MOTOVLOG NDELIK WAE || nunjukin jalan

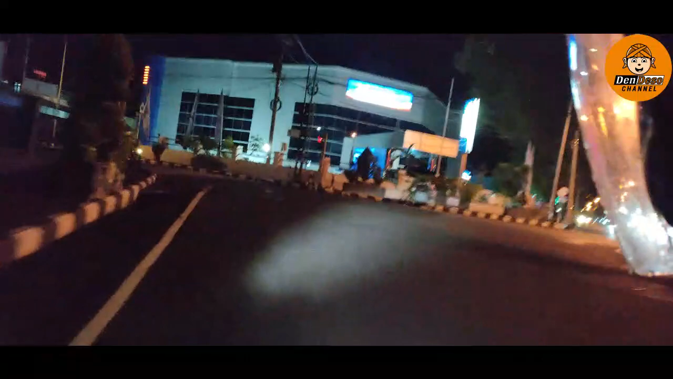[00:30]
Kota Purworejo ini mungkin sudah banyak yang mendengar ada warung belik kopi. Tapi banyak yang tanya, itu letaknya di mana ya? Gitu. Nah, malam hari ini kita mau ke sana. Saya sama temen ya, Om Agus. Oke.
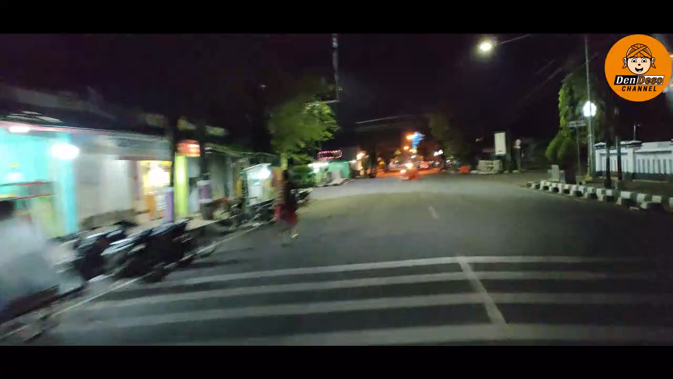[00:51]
Nah, ini nanti letaknya mana ya, ikuti terus perjalanan kita. Oke, tadi mulai dari jalan Dr. Setiabudi ya, terus masuk belok kiri ke Jalan Urip Sumoharjo, terus ini sekarang kita melintas di Jalan Pemuda.
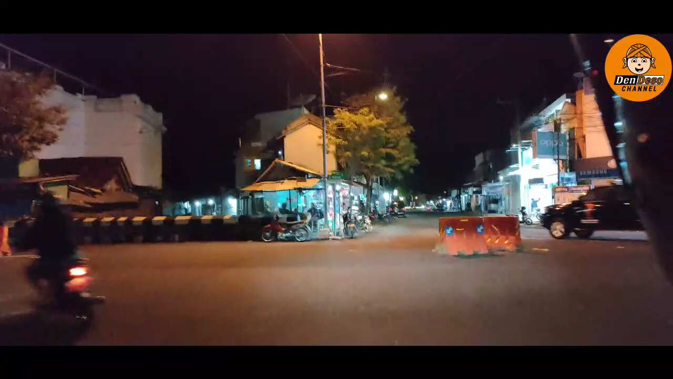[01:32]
Arahnya ke timur ya. Ini kita melintasi di Jalan WR Supratman nanti lewat di depan patung WR Supratman juga. Nah, itu patungnya.
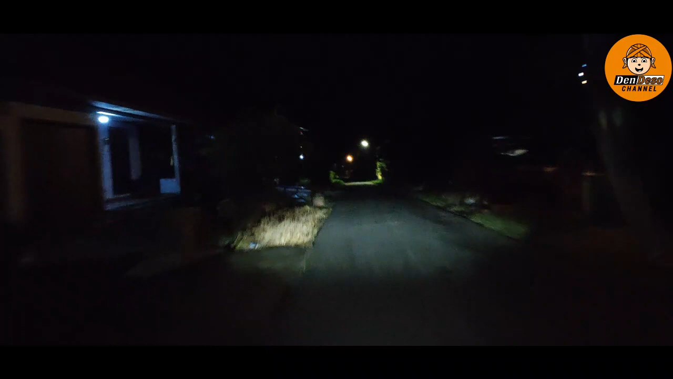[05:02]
paling cuma sebentar kok. Sorry ya kalau agak gelap ya. Nah, ini tutup, Mas. Nah, ini.